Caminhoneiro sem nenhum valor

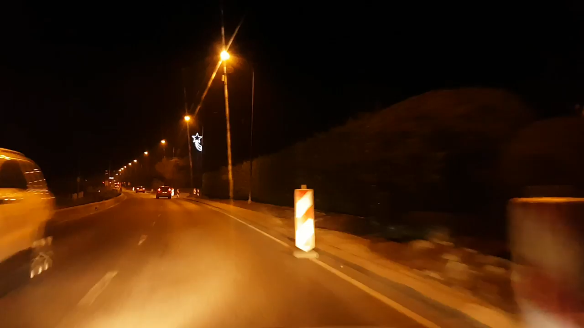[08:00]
A resolução padrão dela, né Então ele tem uma parte ali Que você regula o ISO Regula o foco Regula a luminosidade E eu deixei ele ali Com... Não entendo muito Esses negócios ali De ISO E tal Deixei ele bem forte Pra ele captar bem a luz Que daí ele Dá uma... Ele... Qualquer pontinho de luz Ele... Puxa bem a luminosidade E fica melhor A filmagem noturna Ela é bem melhor Que a...
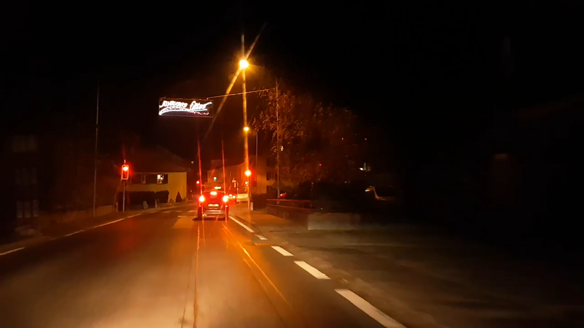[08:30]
A GoPro Pra filmar a noite Assim, né Muito legal Só o vidro Esse vidro aqui Ele reflete muito,
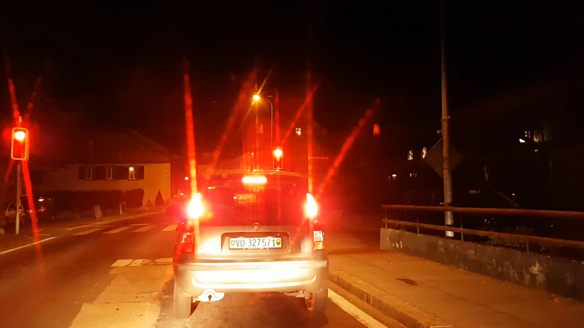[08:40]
né Então dá sempre A sensação de ter um... Por mais que você limpa Sempre parece um pozinho Uma sujeirinha Alguma coisa Dependendo a forma Que você tá O reflexo que dá,